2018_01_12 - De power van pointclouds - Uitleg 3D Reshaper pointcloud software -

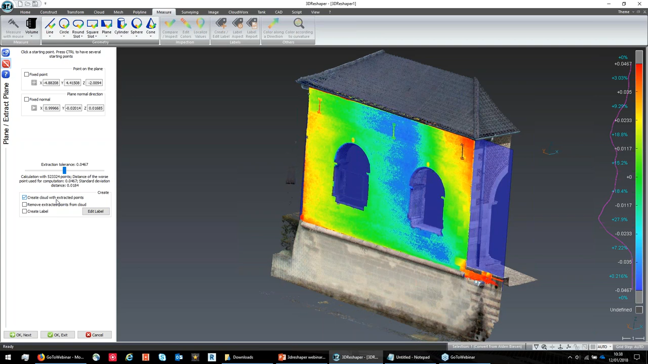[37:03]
En dan heb je hier bijvoorbeeld direct een optie dat je eigenlijk met de punten die hij gebruikt om het vlak te maken, dat hij daar een aparte punt mee gaat maken. Zo, dan gaan we al de rest even weg doen. Het vlak weg doen.
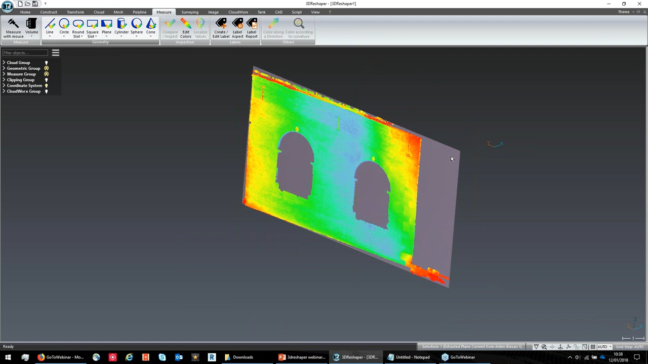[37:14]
En dan hou je eigenlijk je muur eigenlijk over.
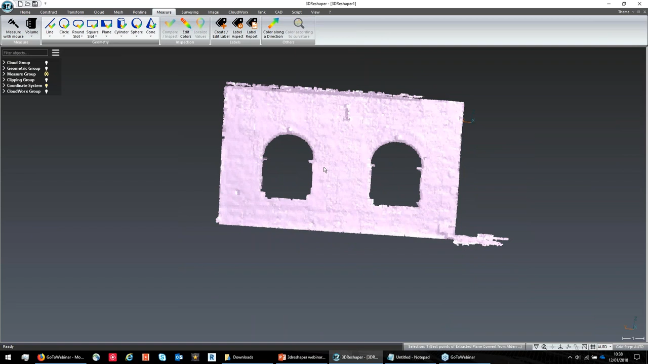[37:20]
Nu kan je... Wacht, ik ga eventjes mijn standaard assenstelsel terug activeren. Aangezien dat ik weet dat mijn scanner perfect waterpas stond.
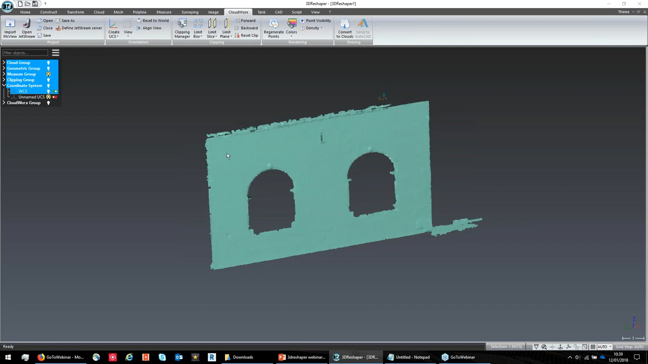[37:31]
Wacht, ik ga eventjes al die andere dingetjes uitzetten.
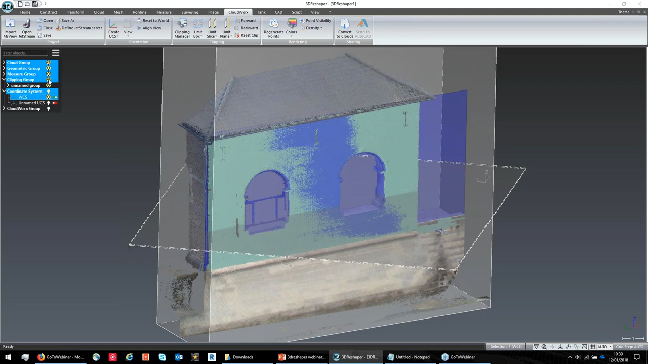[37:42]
Nu laat ik deze eventjes niet meer zien. Wacht, hè.
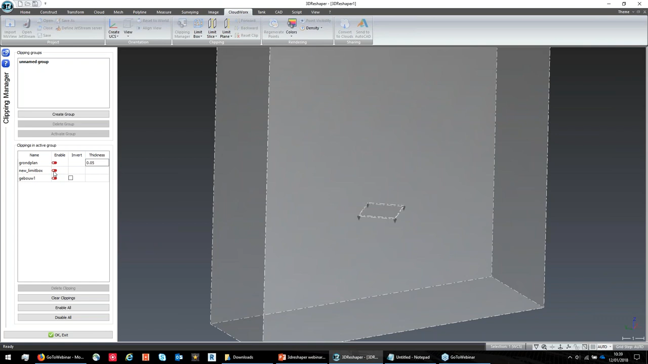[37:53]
Ja, en op die manier kan je dus bijvoorbeeld verder gaan werken en daar de scheefstand van gaan bepalen.
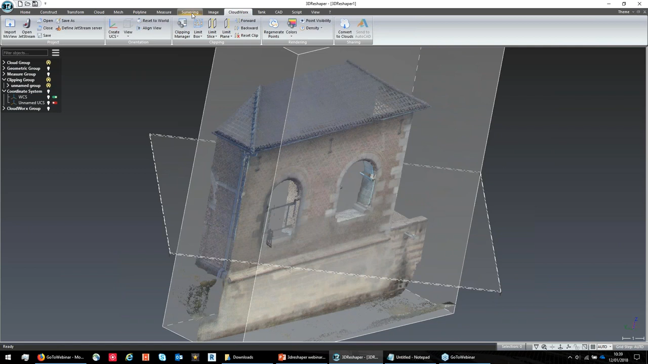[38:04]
Je hebt hier binnen de surveying echt een heleboel opties waarbij de surface levelness, dat werkt ook voor een verticale muur, kan gaan berekenen. Surface flatness enzovoort enzovoort enzovoort. Het zijn een heleboel mogelijkheden eigenlijk. Maar ik zie dat we ook bijna aan de drie kwartier zitten. Dus gaan we eventjes nog snel naar het laatste stukje.
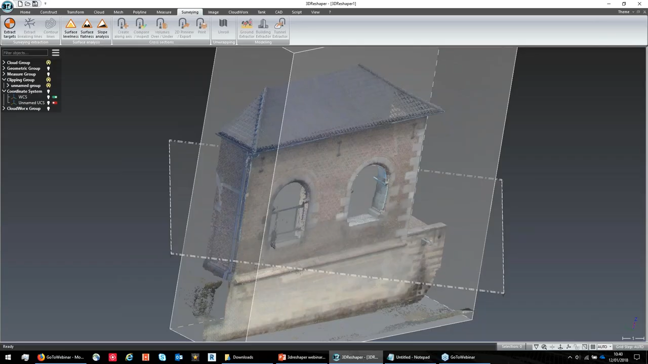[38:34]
Daar is een speciale module voor ontwikkeld binnen 3D Reshaper. Ik ga deze even wegdoen.
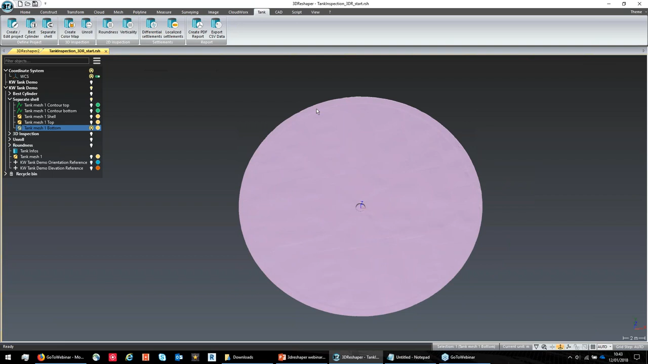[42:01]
Ik ga nu even snel localized settlements gaan berekenen. Dus dat wil eigenlijk zeggen de lokale zettingen.
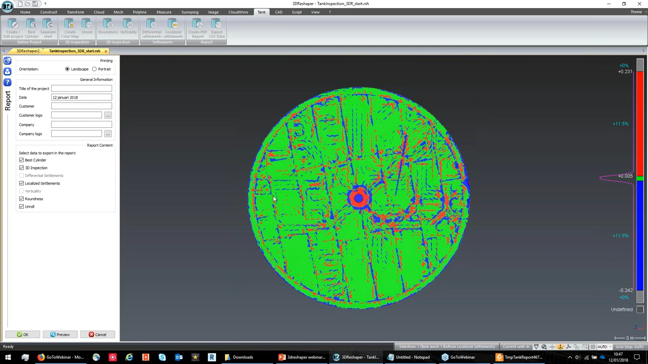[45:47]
Je kan inderdaad echt van een heleboel scanners puntwolken rechtstreeks inladen in 3D Reshaper. Ik zal die nieuwtjes... Normaal gezien als je een projectje gaat opendoen en import pointclouds, dan ga je zien dat je echt een heleboel verschillende formaten aan kan.